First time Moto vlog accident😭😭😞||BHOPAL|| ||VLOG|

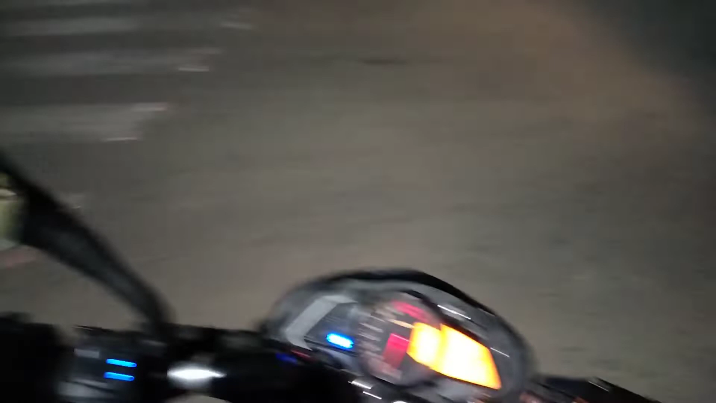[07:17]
मैंने रोज़ एक एक्सीडेंट देखता हूँ, रोज़ आना एक आध दिन में नहीं, रोज़ एक एक्सीडेंट देखता हूँ मैं।
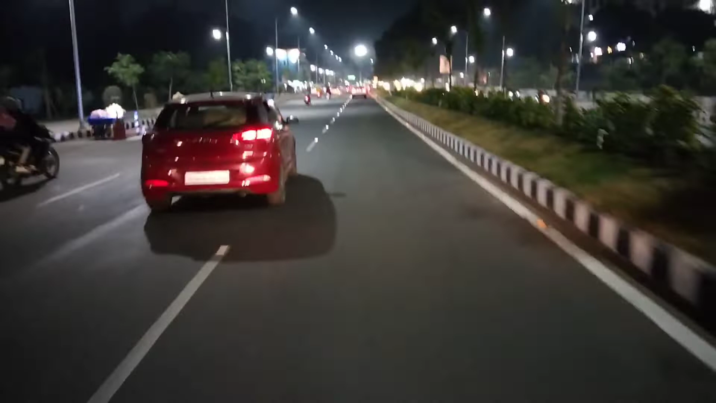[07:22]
डेली में एक एक्सीडेंट देखता हूँ यहाँ पे। ये देखो भाई कैसे घूर रहा है वो बंदा, घूर कह रहा है।
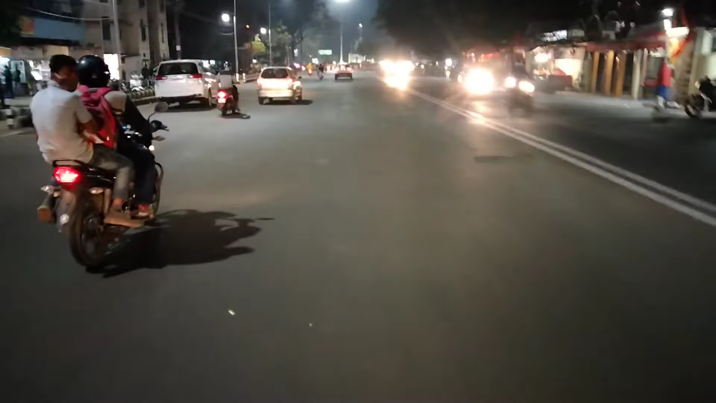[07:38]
ये देखो भाई बंदा कैसे देखे जा रहा है, पहली बार देख रहा है क्या भाई, जय माता रानी।
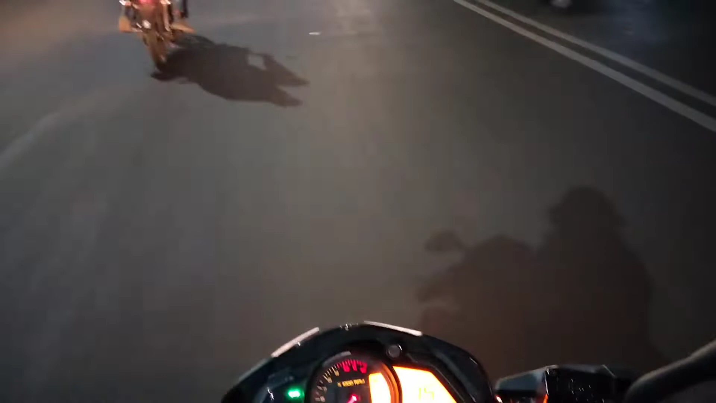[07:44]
थोड़ा सा मुझे इनकम्फर्टेबल टाइप का हो रहा है, लगाने की आदत नहीं है।
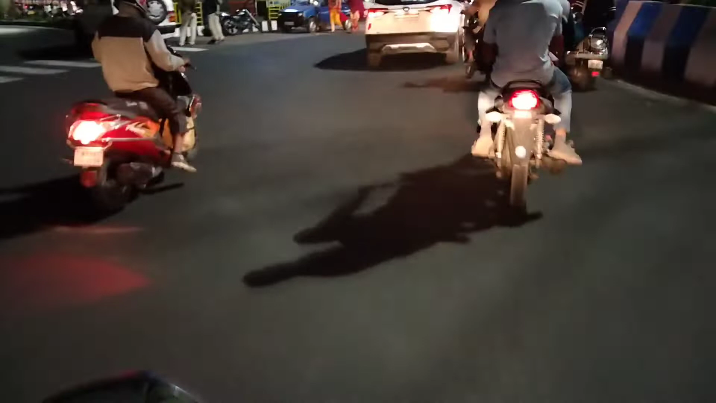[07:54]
और हर चौराहे पे अब चेकिंग चालू हो चुकी है भाई।
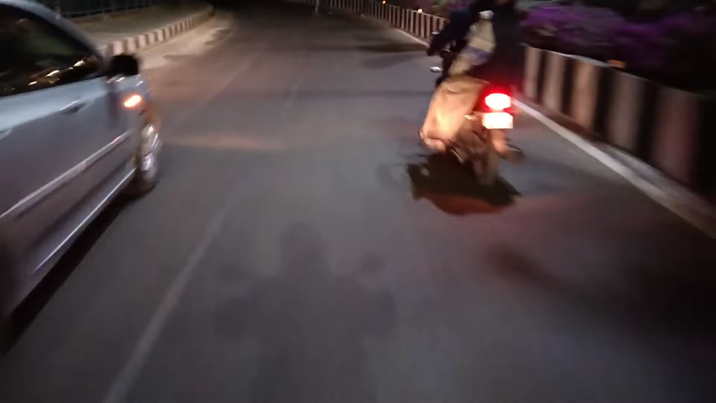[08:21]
अरे भैया दौड़ मत लगा रहे बीच रोड पे।
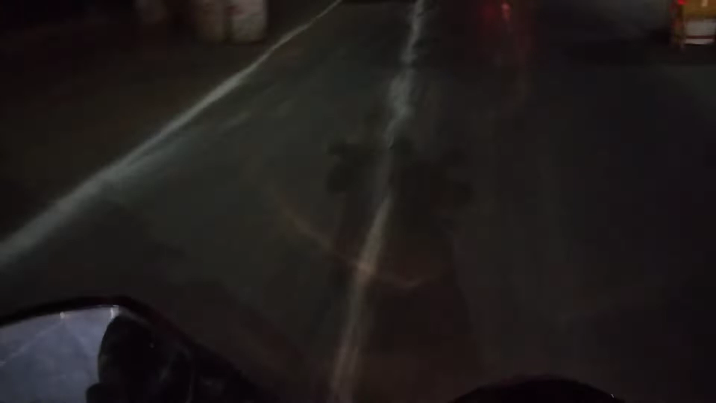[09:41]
ओहो रोड का काम चल रहा है, देखो ये कटिंग डाल रखी है यहाँ पे, यहाँ से रोड कटेगा। वेरी नाइस भाई।
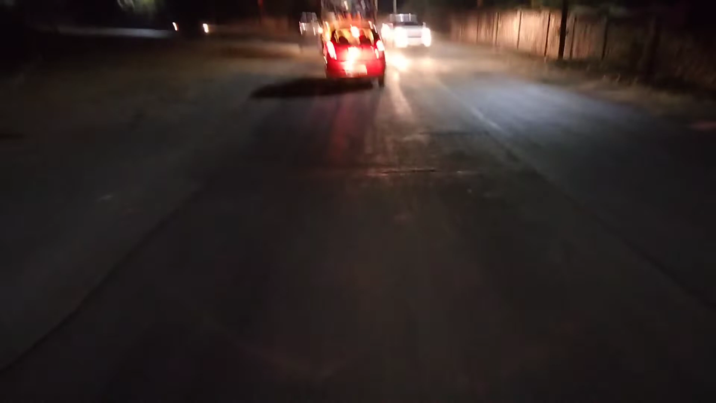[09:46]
तो अभी अपनी गाड़ी रोलिंग पे है थोड़ी सी, इसलिए मीटर बंद दिख रहा है आपको।